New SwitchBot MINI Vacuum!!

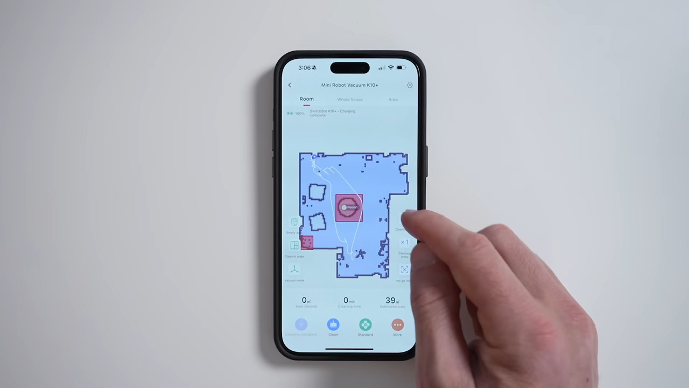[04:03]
create cleaning plans that will change the suction power per room, utilize smart cleaning, or have the robot clean rooms in a specific order, which is pretty cool.
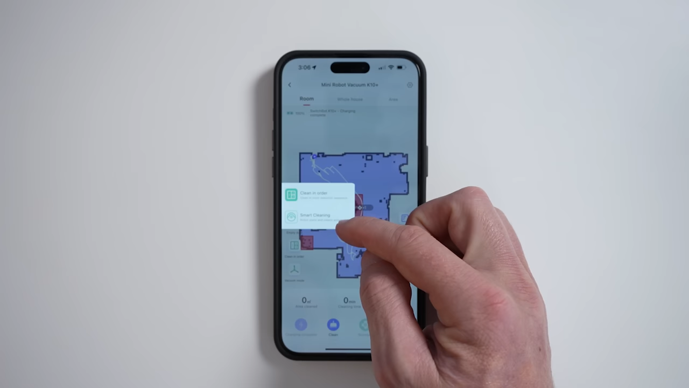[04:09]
There are four different suction options for the vacuum.
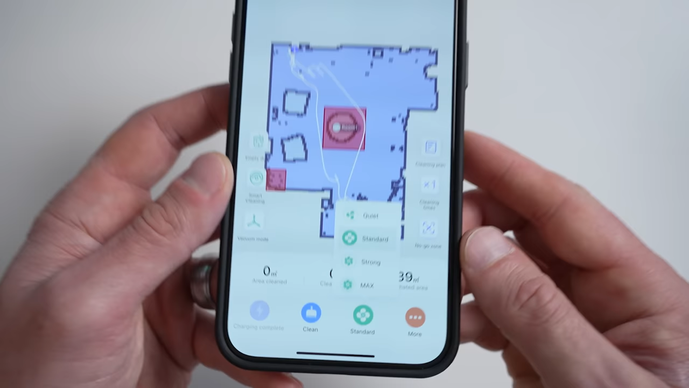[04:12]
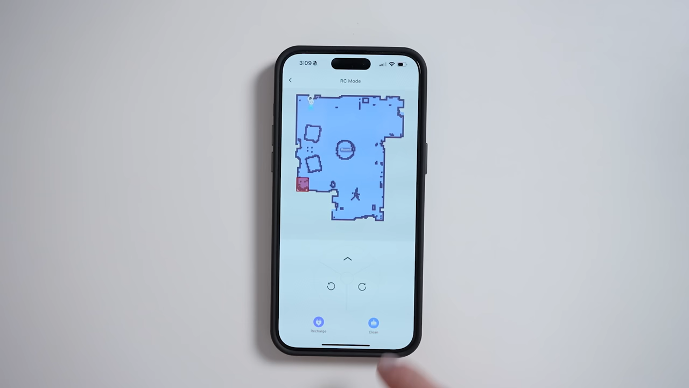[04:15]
You can even control the vacuum manually in the app if you need to.